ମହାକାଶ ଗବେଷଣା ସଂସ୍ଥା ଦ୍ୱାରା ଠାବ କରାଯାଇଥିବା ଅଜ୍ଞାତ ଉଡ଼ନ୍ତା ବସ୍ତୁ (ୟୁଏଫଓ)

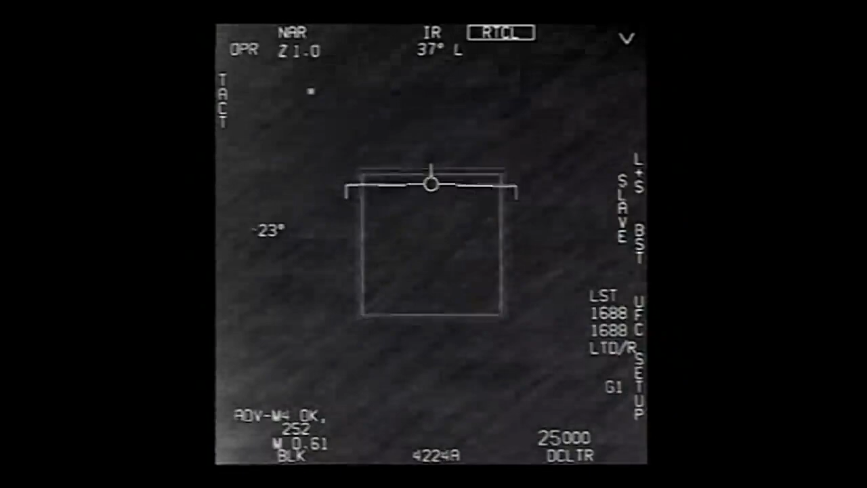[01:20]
moving target? No, I took an auto track.
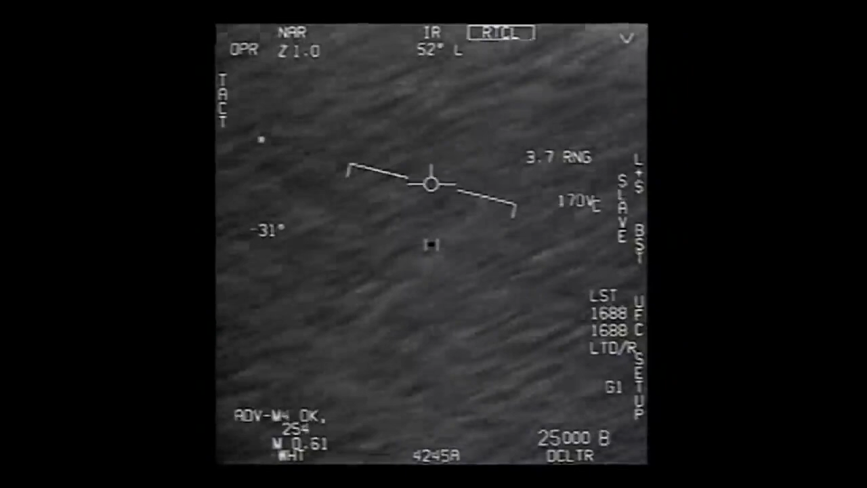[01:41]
Oh, okay. Oh my gosh, dude. Wow, look at that, man.
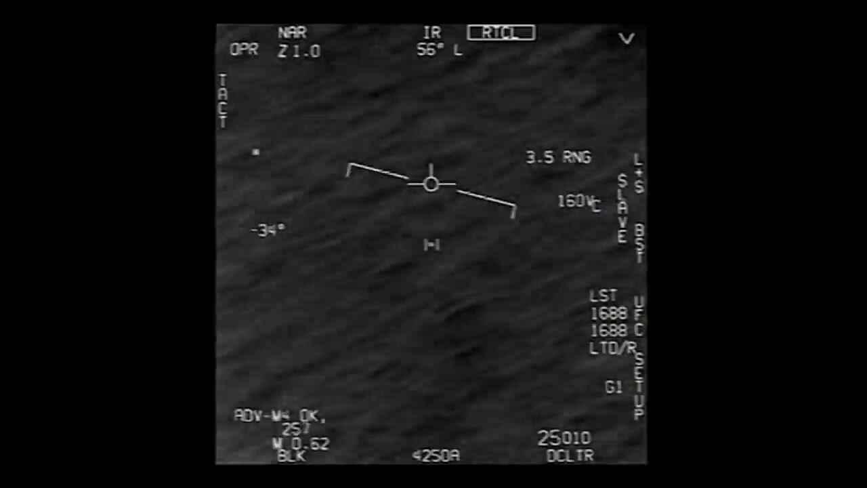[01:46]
Look at the fly. What the f***? Dude, that's a fucking drone, bro. There's a whole fleet of them. Look on the ASA. My gosh. They're all going against the wind.
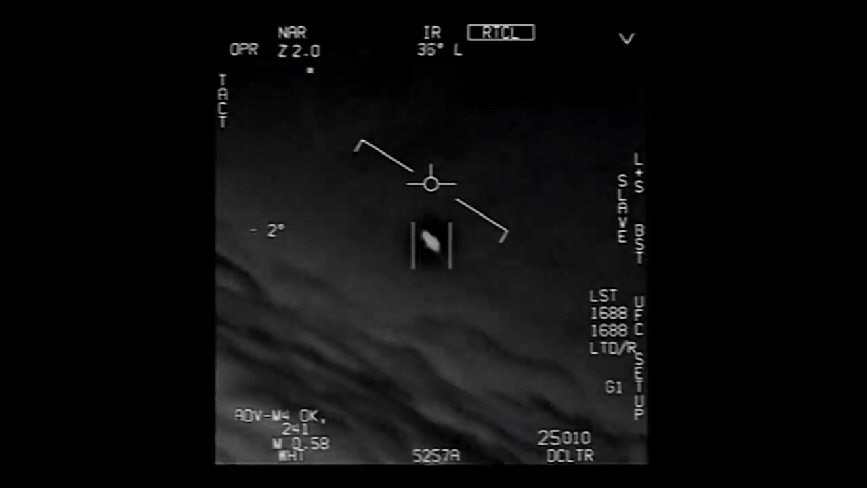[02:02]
The wind's 120 knots to the west. Look at that thing, dude.
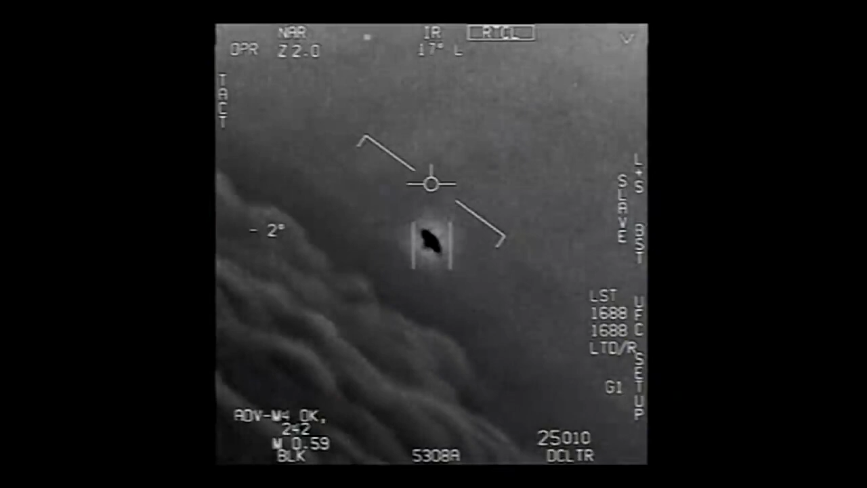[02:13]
That's not our LNS though, is it? It's not. That is the LNS, dude. Well, if there's like... Look at that thing! It's rotating.